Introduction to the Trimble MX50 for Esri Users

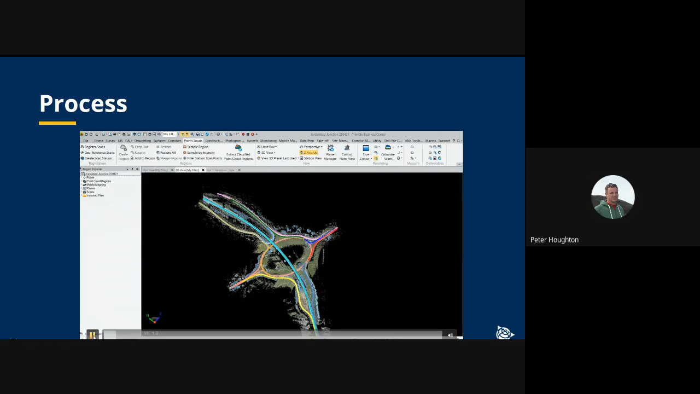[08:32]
center so all the steps have been followed
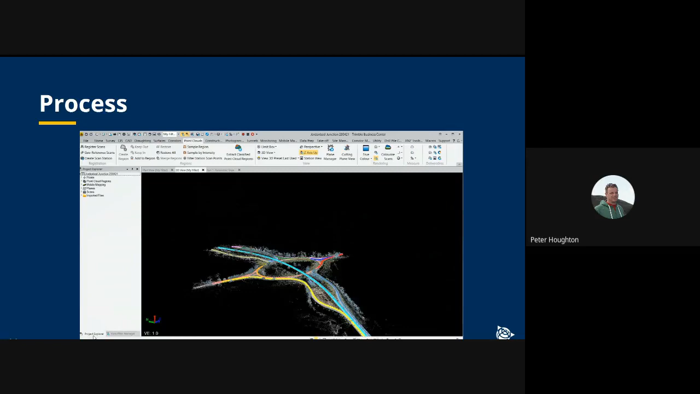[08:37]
here to generate this point cloud so trajectory has been processed scans have been generated runs have been registered to each other and the point cloud has been automatically
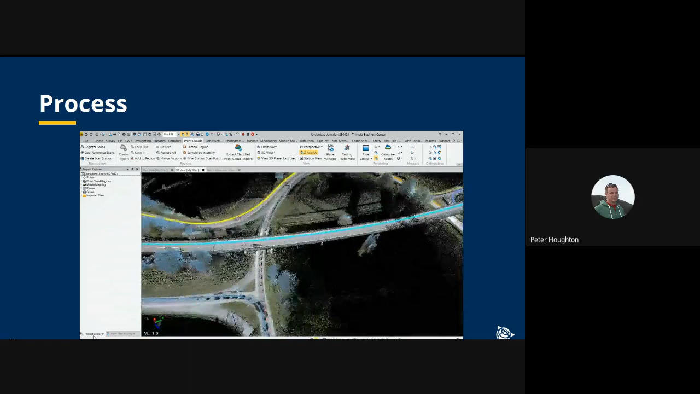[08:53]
classified and the point cloud has been colorized using the imagery
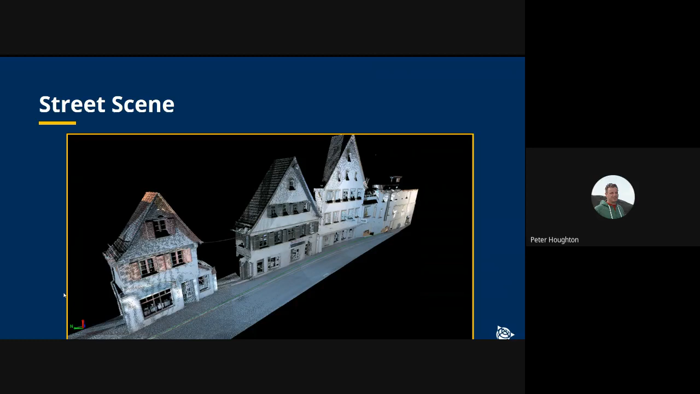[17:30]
good the data is in general with very little noise a demonstration here of the
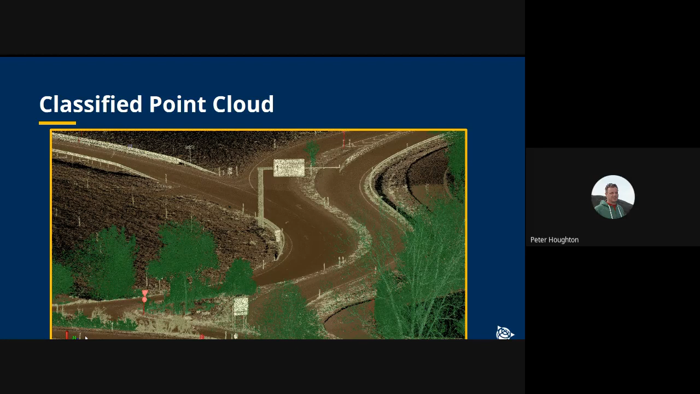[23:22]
Being able to switch off different components of the point cloud to get to the ground. So just to have the ground switched on is very, very useful for, for example, creating a DTM of the ground surface to be able to filter the data in that way is very useful.
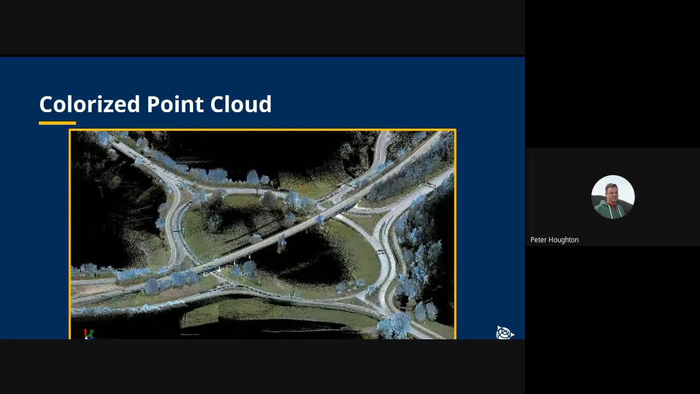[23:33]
Here's a view of the resulting colorized point cloud. Other view,
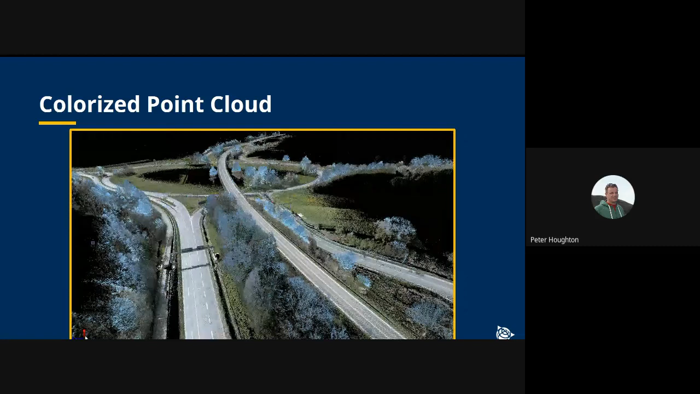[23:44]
you see the flyover going across the center of the project. This is a view on the roundabout section of the project where the vehicle's probably traveling about 40 kilometers of an hour going around this section. And this just helps you to understand what the data looks like. You'll see the grid pattern created by the two lasers in the butterfly configuration
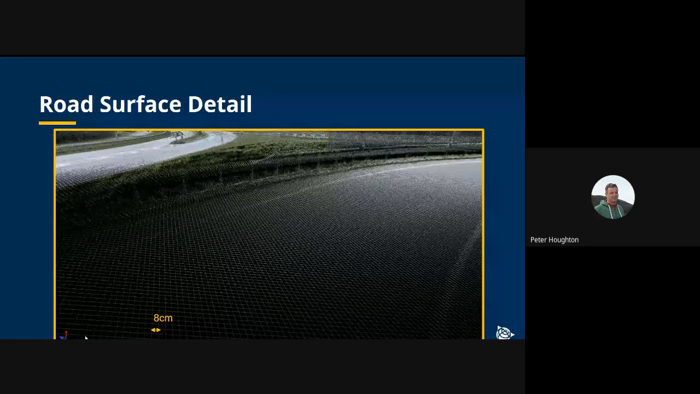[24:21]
gives us around about an eight centimeter grid pattern on the road surface itself. You'll also notice the data data on the road surface. It's very clean and there's very little noise.